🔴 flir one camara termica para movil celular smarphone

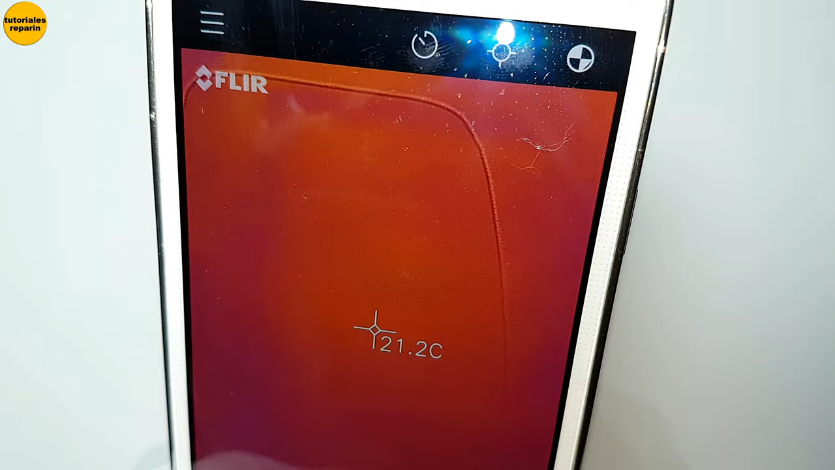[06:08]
On screen: spot 21.2°C
Ahora mismo estoy apuntando a la mesa. Pero vamos a apuntar. A otro objeto.
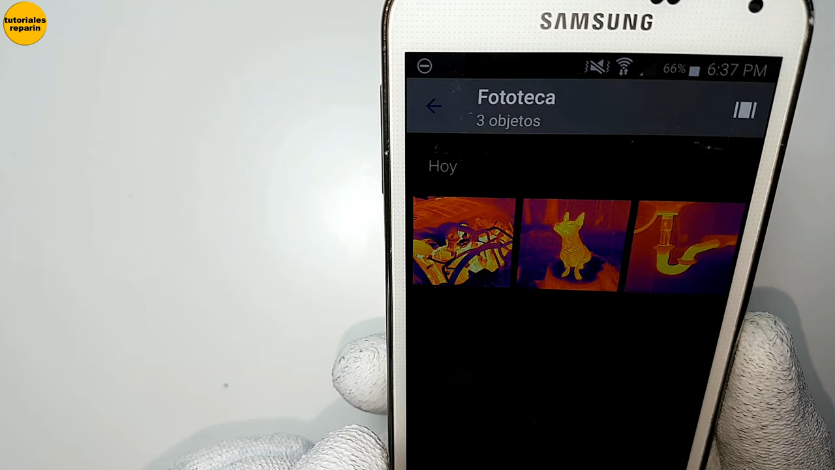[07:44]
No tenemos ninguna foto tomada. Estos son. De la fototeca como lo pone.
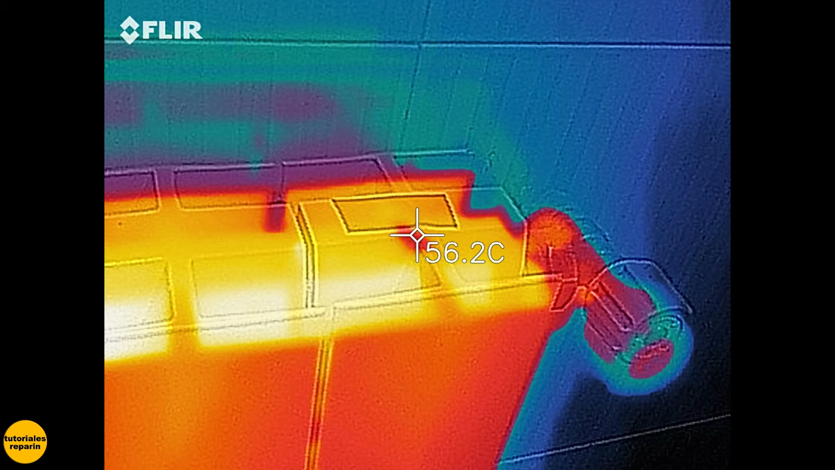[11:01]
On screen: spot 56.2°C
Y la medición de temperatura. Es tan pequeña. Que nos puede mostrar. Una diferencia. De hasta una décima. De grados centígrados. Las imágenes. Dinámicas.
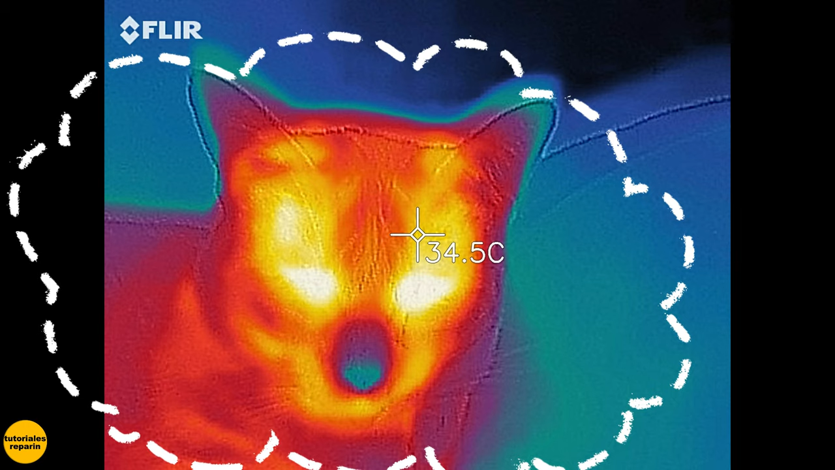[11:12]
On screen: spot 34.5°C
Multiespectrales. Que FLIR. Le nombra. Con una tecnología. MSX. Mejora los detalles. De la imagen térmica. El obturador. Es automático.
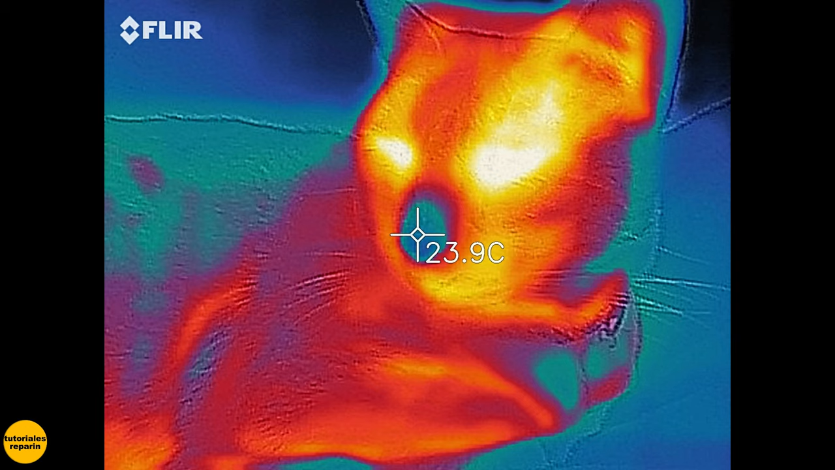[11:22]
On screen: spot 23.9°C
Y elimina. La necesidad. De estar. Auto enfocando. Manualmente. Puede explorar. El mundo. Con su nuevo. FLIR ONE. Toma. Una imagen.
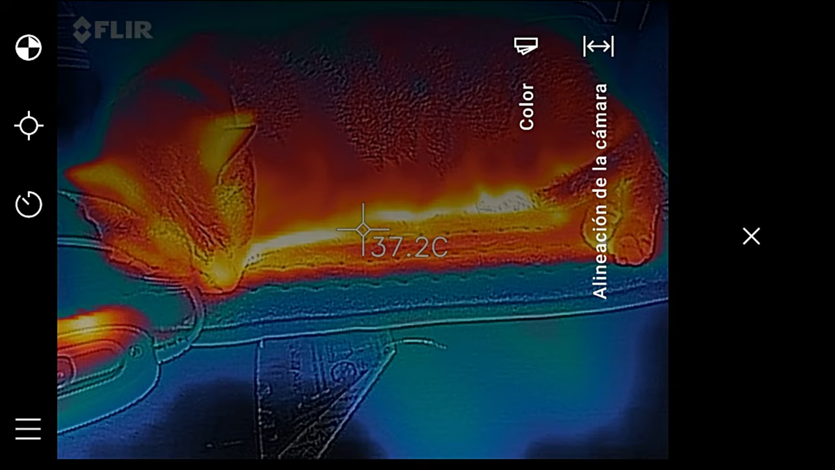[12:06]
On screen: spot 37.2°C
Tiene capacidad de paletas de colores térmicos.
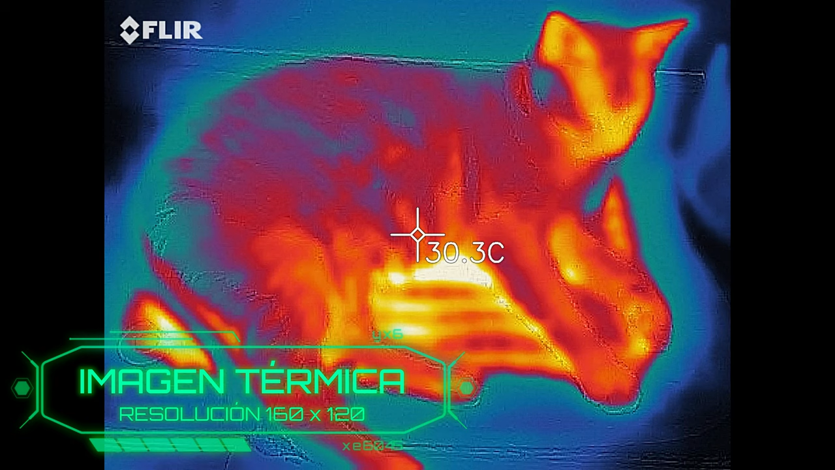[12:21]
On screen: spot 30.3°C
Tiene una resolución. De 160 por 120. Esto se fusiona.
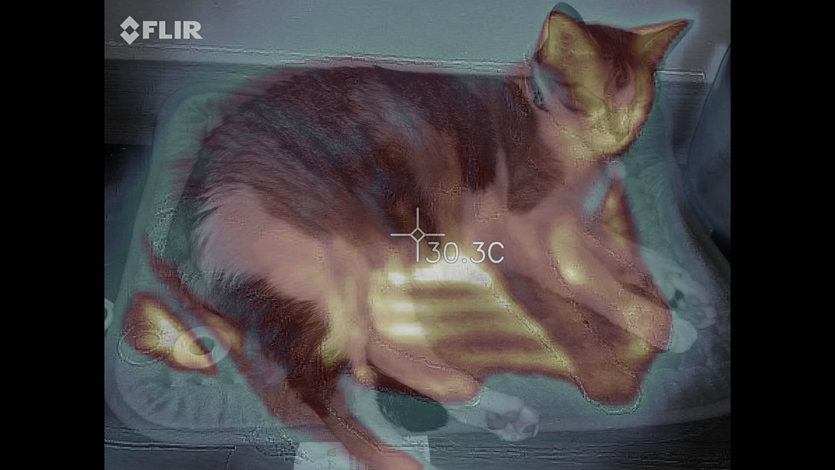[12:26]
On screen: spot 30.3°C
Con la imagen visible. Esta imagen visible. Tiene. Una resolución. De.
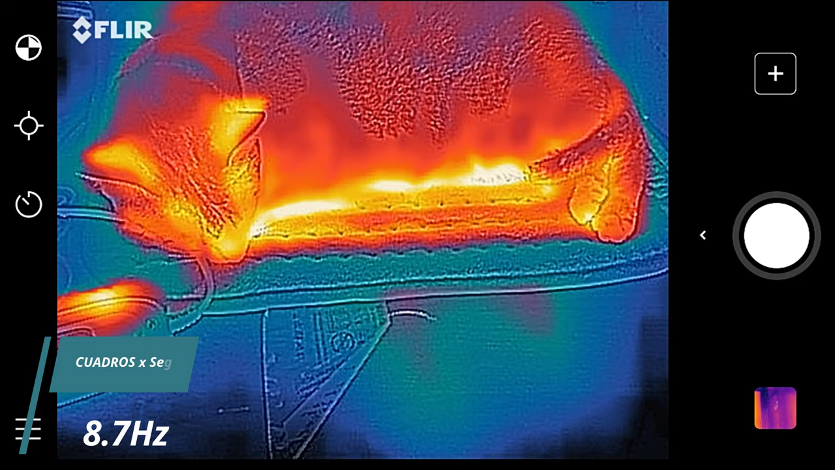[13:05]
Es de 8.7. Se tiene que mover despacio.
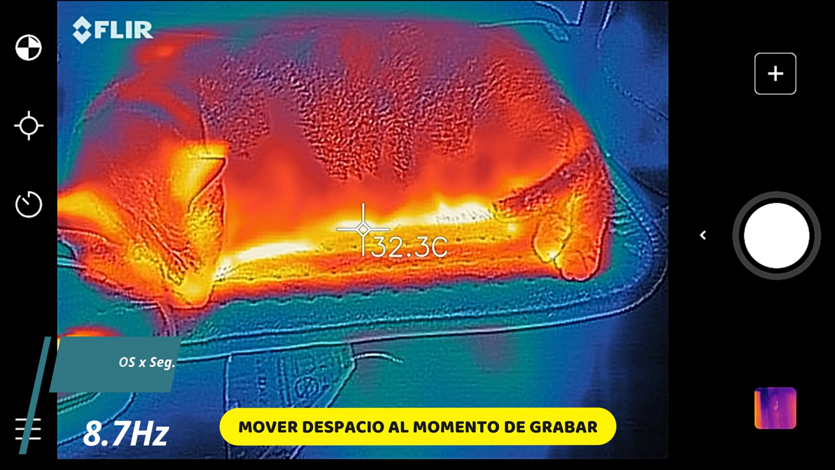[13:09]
Para que el video. No salga. Con saltos. El autofocus. Mínimo. Es de 15 centímetros. Y el rango de temperatura. Mínimo.
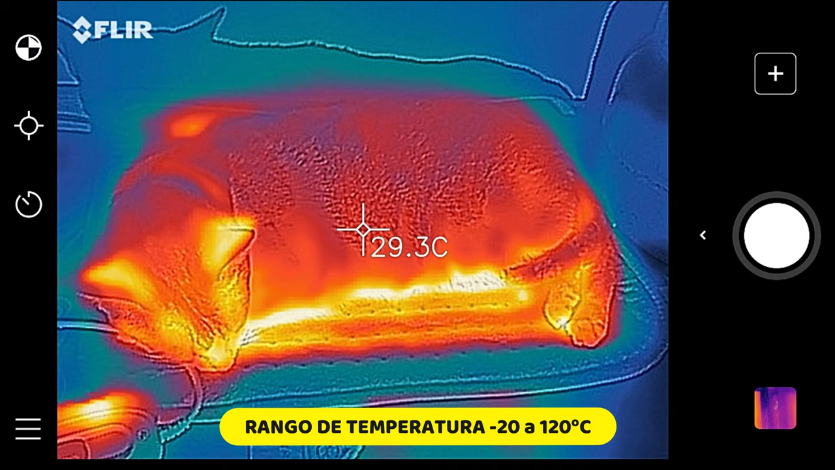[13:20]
On screen: spot 29.3°C
Es de 20 grados centígrados. Y el máximo. De 120 grados centígrados. La exactitud.
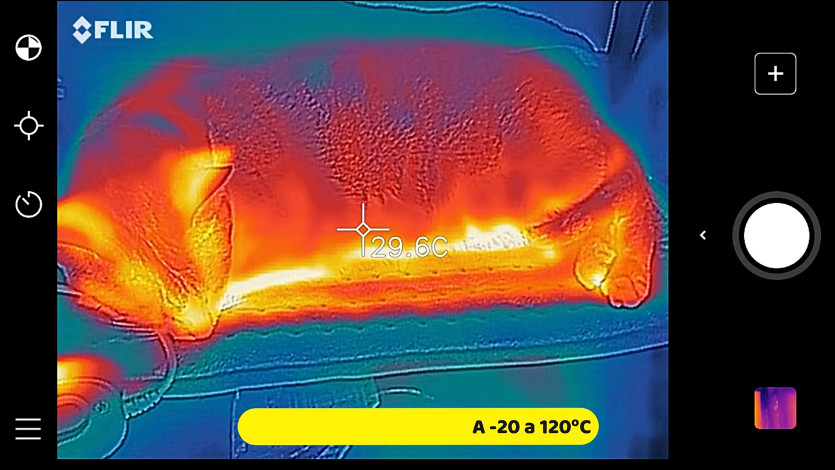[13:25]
On screen: spot 29.6°C
Es de. Más menos 3 grados centígrados. O. Más menos 5 por ciento.
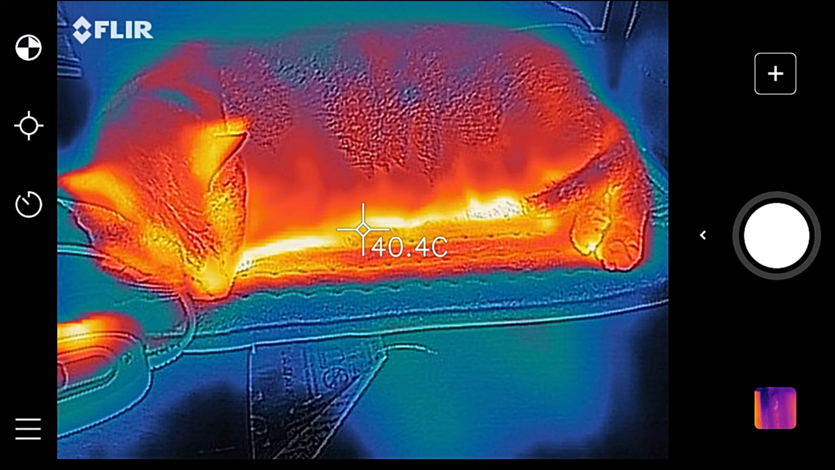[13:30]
On screen: spot 40.4°C
El fabricante recomienda. Que se tiene que esperar 60 segundos. Después de encender. El dispositivo.